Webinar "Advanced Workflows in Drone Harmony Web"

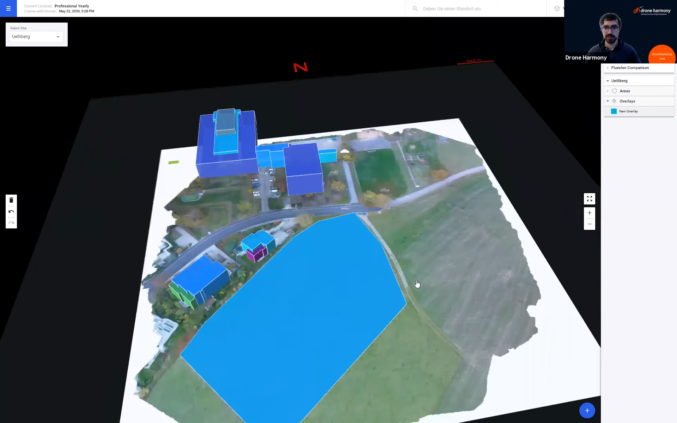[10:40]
And you will see that in the 3D scene, the map overlay is displayed as well. So we have the option of seeing the map overlay also in a 3D view.
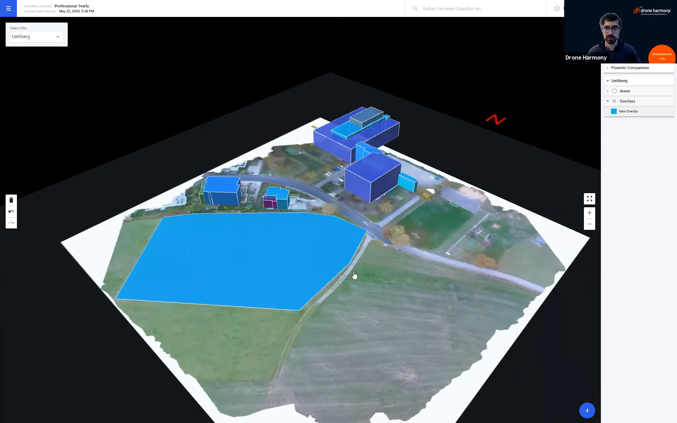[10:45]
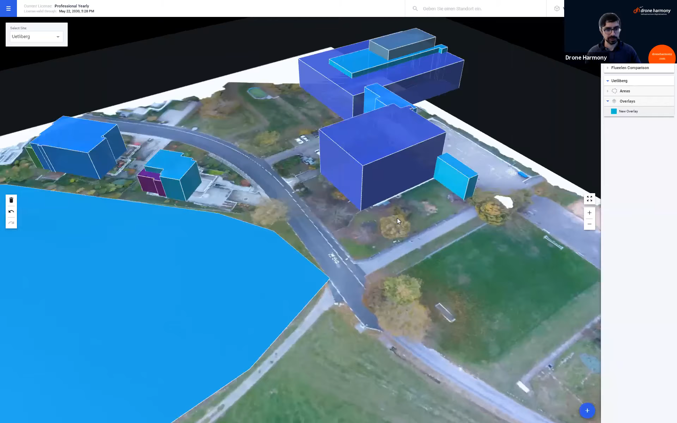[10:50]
And this is very helpful, for example, in construction type projects where we will have an overlay that actually describes the up to date state of the construction site.
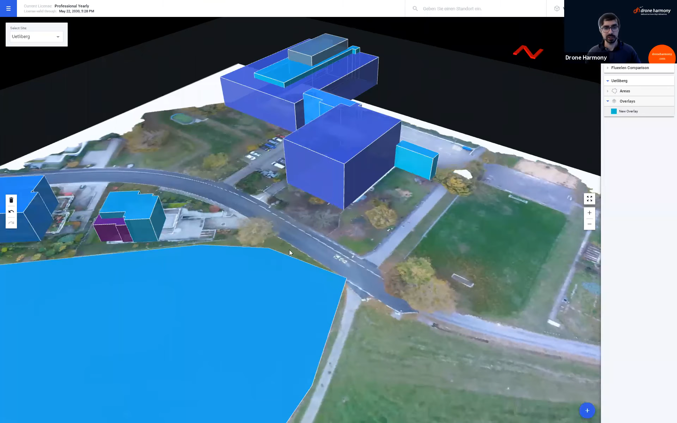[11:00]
But we're actually interested in the three dimensional, let's say, representation of our scene. So we'll be able to, for example, have some outlines here of some of the buildings.
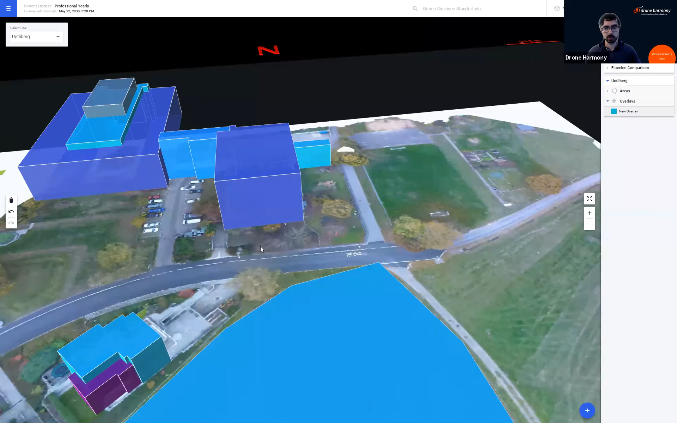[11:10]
And we'll be able to see that they're very well aligned with the geo-referenced map that we've created of the construction site. So the overlay appears also within the 3D view.
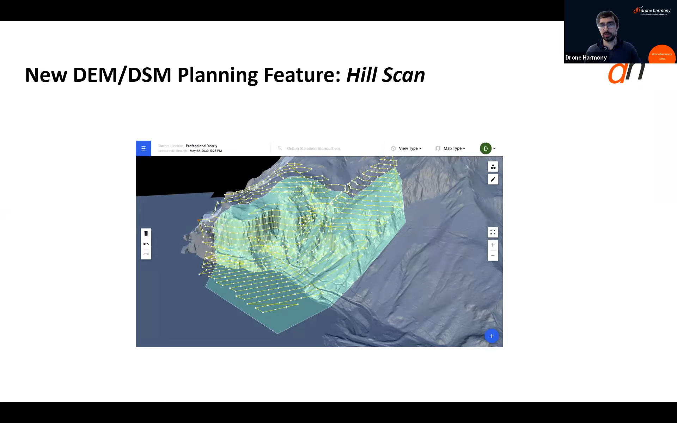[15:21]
but I'm happy to announce and discuss them already today, which which which are features that are using terrain models in a much more sophisticated way to plan missions terrain or surface models. So what we call we call these features hill scan and you will soon understand why we call it hill scan.
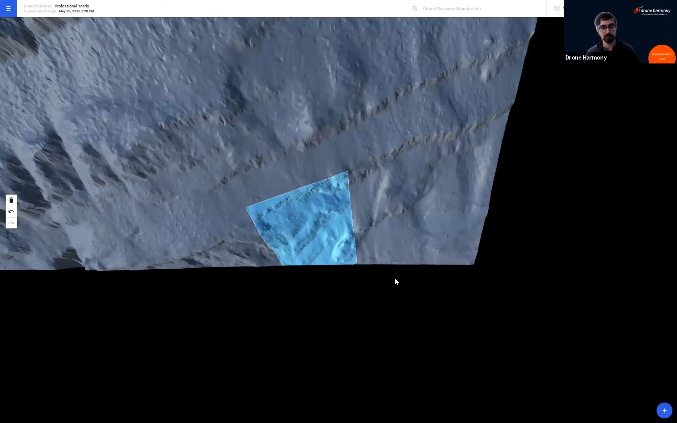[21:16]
remember that if we have terrain data loaded in our state,
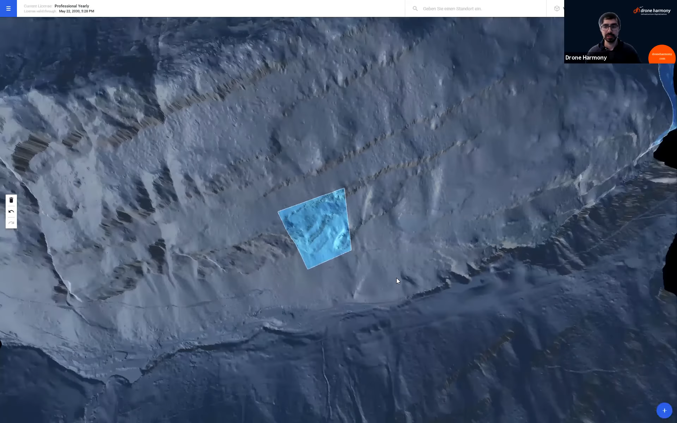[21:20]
we have the ability to view the terrain in a fully immersive 3D environment, which we called terrain view. And this is terrain view. You see that we indeed have very steep terrain here.
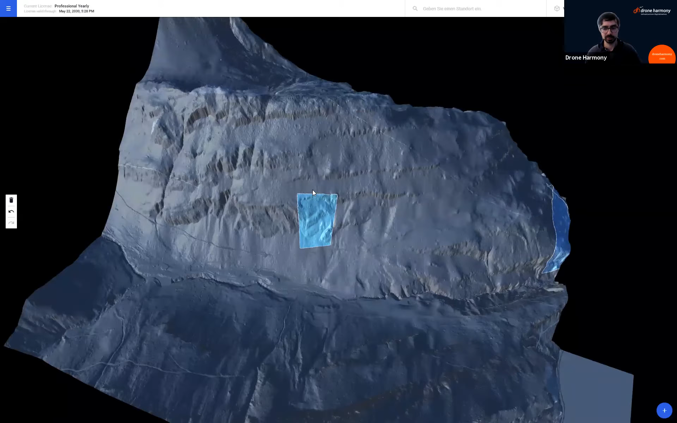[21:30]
Now the tiles of the terrain are loaded from the cloud, and we can look around and see that indeed this area is very, very steep. And to map this area with a simple terrain following type mission would be close to impossible or very difficult. Or at least it would have some gaps in the data because we have areas here that are practically vertical,
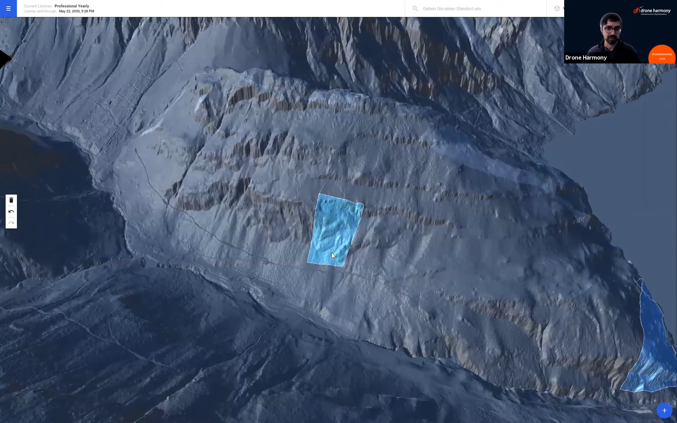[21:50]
practically like a wall, as you can see down here. So let's see how our
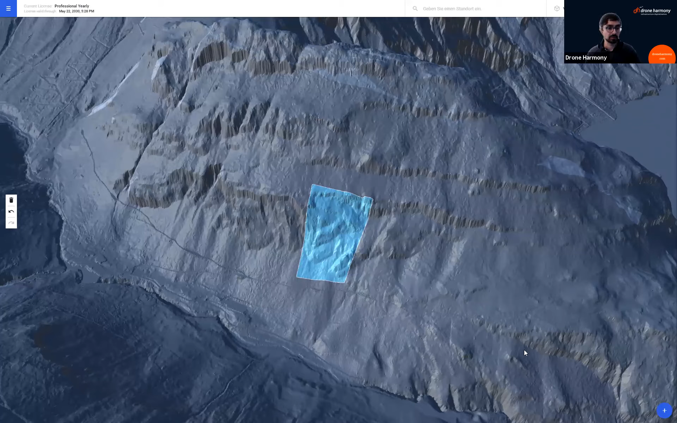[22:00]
new flight planning mission is able to achieve good coverage of an area like that. So we go to the plus as we always do when we plan a new mission on down the bottom right corner.
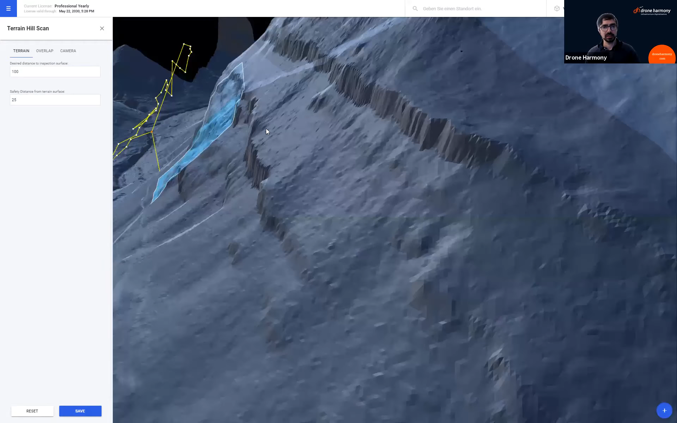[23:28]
So if I now rotate the view a little bit, you will see that this mission has seems like it's adhering the surface quite well. But let me change a little bit the parameters so that you see quite how different this mission,
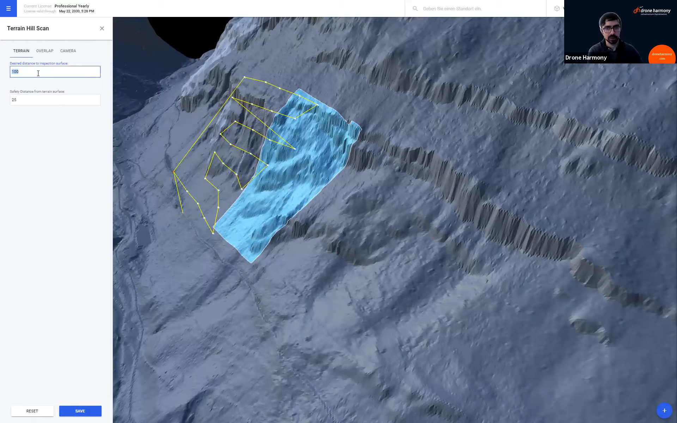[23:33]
this type of mission is from simple terrain falling. So I changed the ground, the distance from the surface to 50 meters.
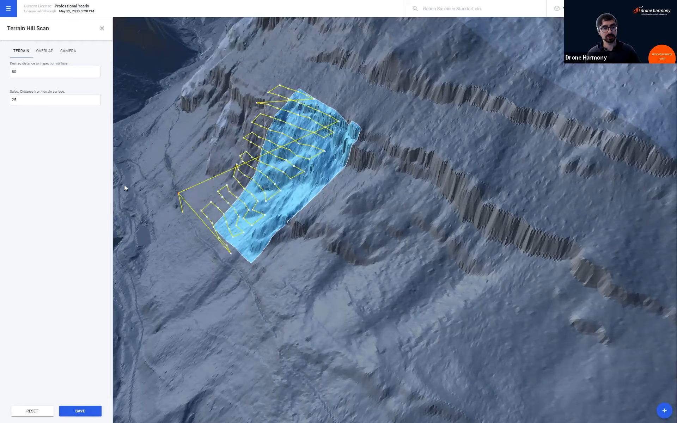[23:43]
And now we start seeing a little bit better how hill scan works. So we see that we have a
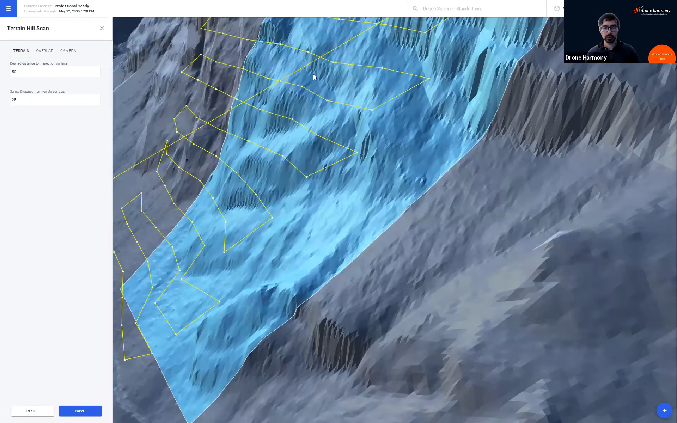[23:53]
very nice coverage in terms of the distance from the surface. And not only that, if I come closer, you see that our cameras are facing very, very accurately the terrain itself. So we've achieved the goals that we want to achieve for inspecting something like this. And we will see more examples. This is perhaps the simple example where hill scan starts making sense in terms of a feature that is superior to terrain following in the classical sense.
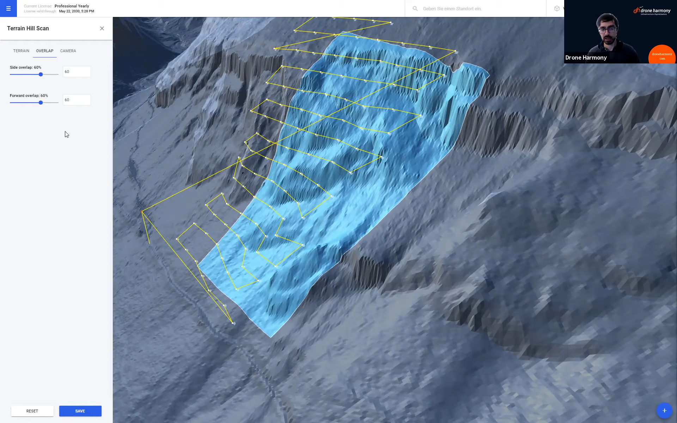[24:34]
Of course, other parameters that are relevant to such flights can also be adjusted. Under overlap, we can change the side lap and the front lap and they work exactly as they would in a standard mapping type mission. So let's save this mission. Let's call this hill scan one.
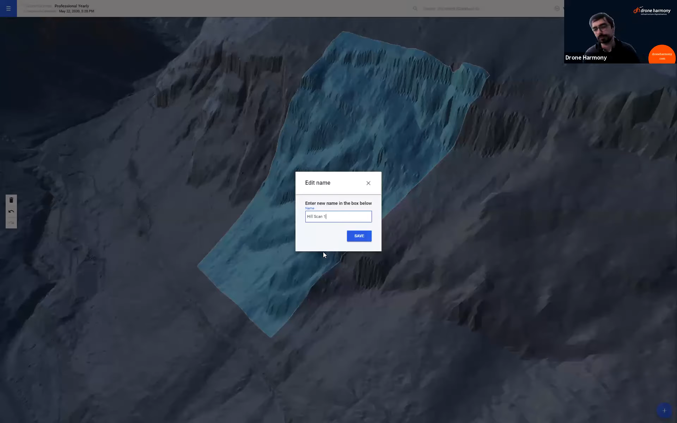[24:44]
Okay.
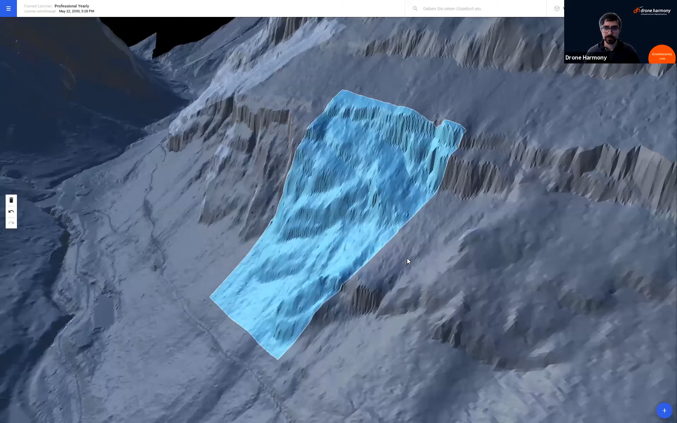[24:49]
Now we spoke about steep terrain and how achieving a good overlap and a good GSD for steep terrain is a challenge. What happens if the terrain is not just steep? It's also very complicated.
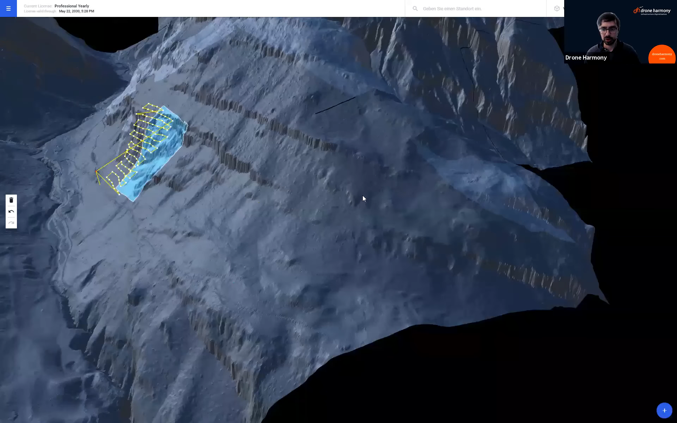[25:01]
So for this, we can take a look, for example, at another area that I've just prepared here. Let me probably easiest.
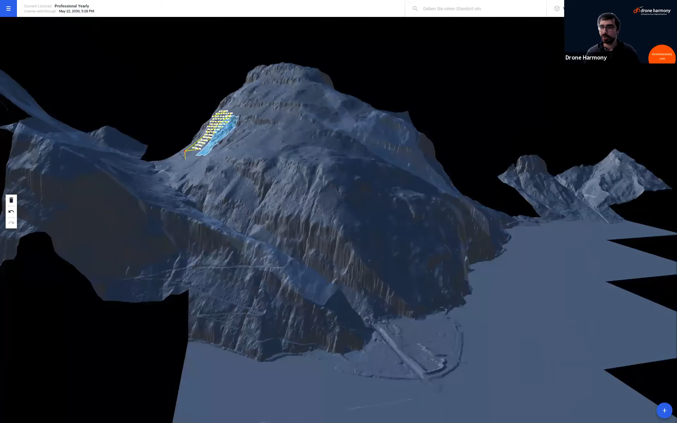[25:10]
Oh, it's here actually. Yes. So if you see this area here, it has more than one challenge if we're going to map this area. So first off, it has very, very steep part here on the left, but it also has very non-uniform, let's say, terrain or profile in general. And this is an issue. So it's very hard to find any grid that will cover in any level of uniformity this kind of terrain.
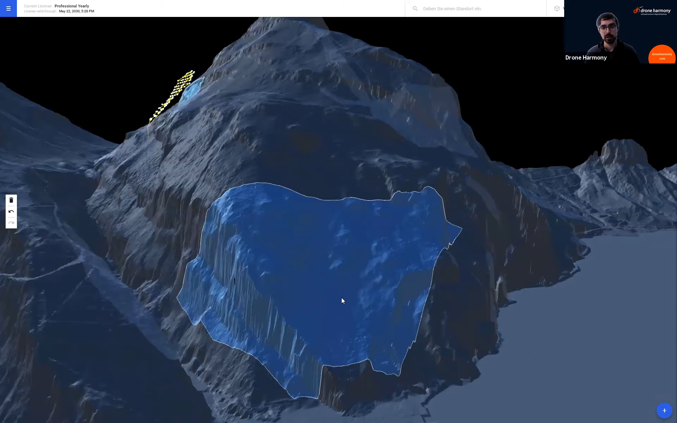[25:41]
But if we use hill scan, we can actually in one mission achieve this coverage. So let's see how that works. We go again to the plus, to terrain, advanced, and terrain hill scan.